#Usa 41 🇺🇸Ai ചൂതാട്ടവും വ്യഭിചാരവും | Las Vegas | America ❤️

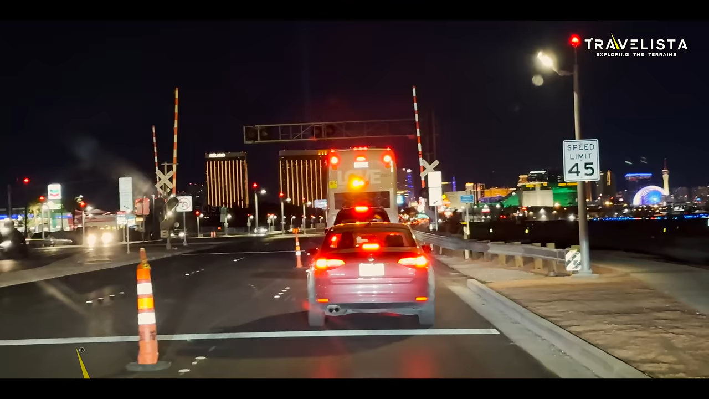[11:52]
ഈ റൈറ്റ് സൈഡിൽ കാണുന്ന ഹാരി വീഡ് ഇന്റർനാഷണൽ എയർപോർട്ട്, റൈറ്റ് സൈഡില് റൺവേ കാണുന്നല്ലേ.
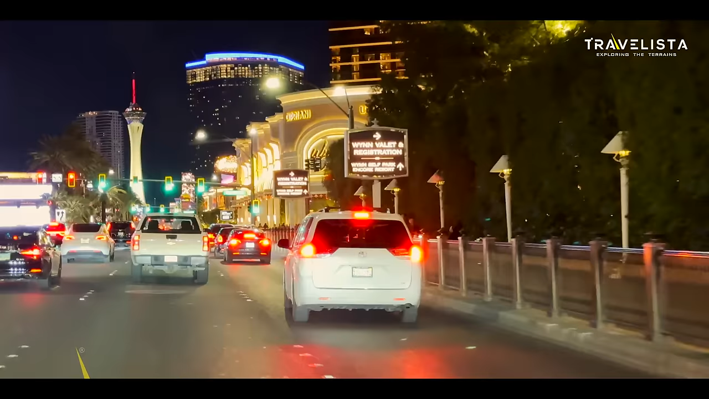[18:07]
റൈറ്റ് സൈഡിലൊക്കെ ഫുൾ കാസിനോസ് കേട്ടോ നോക്കിയത് കണ്ടോ.
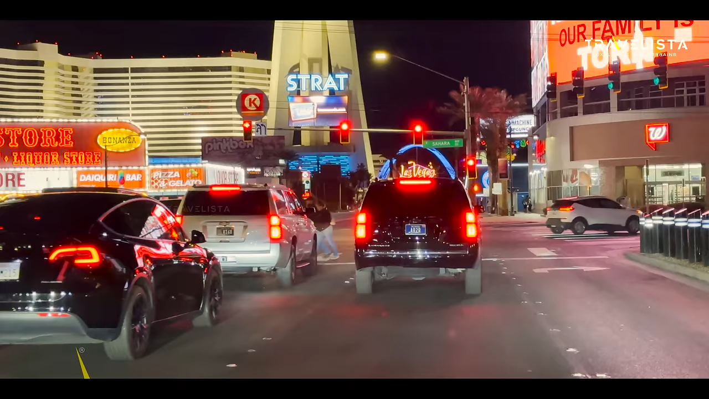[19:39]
എന്തത്? ലെഫ്റ്റ് സൈഡ് പിടിച്ചു കഴിഞ്ഞാൽ വേൾഡ്സ് ലാർജസ്റ്റ് ഗിഫ്റ്റ് ഷോപ്പ്.